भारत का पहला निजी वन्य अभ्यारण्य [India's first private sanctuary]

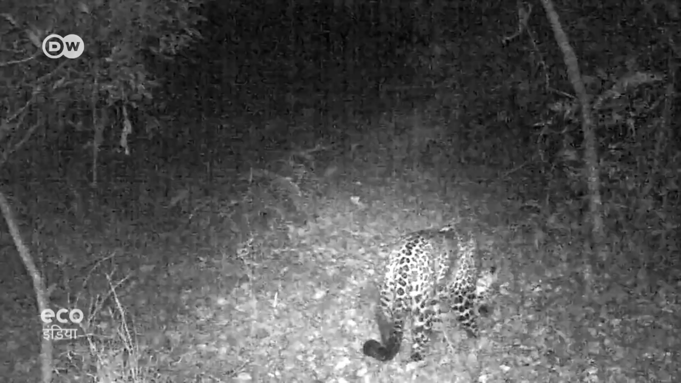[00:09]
इसकी मदद से वो शर्मीले माने जाने वाले तेंदुए को भी मोनिटर कर सकते हैं।